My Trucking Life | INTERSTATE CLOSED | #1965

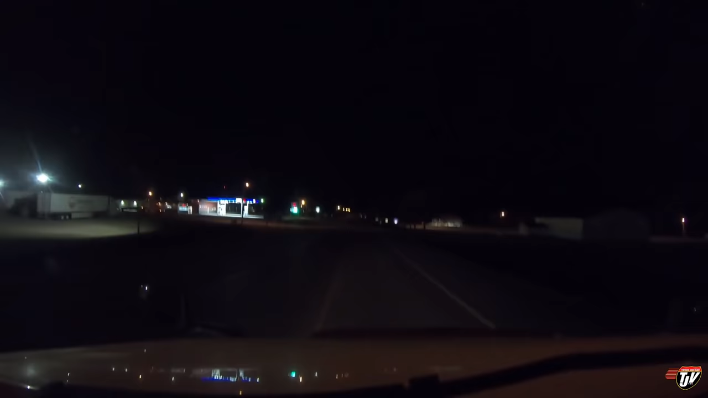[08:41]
Karen's about to get very mad at me. Don't swear at me. We're here at our favorite Minnesota truck stop in this region, or our most common one anyways. I don't really have a favorite. I don't want to play favorites. We're in Rothsay, Minnesota. And this is where we will lay our head tonight. Oh, and my spot is open too. Fantastic. Proceed to the highlighted route. No, I'm going to proceed to the sleeper.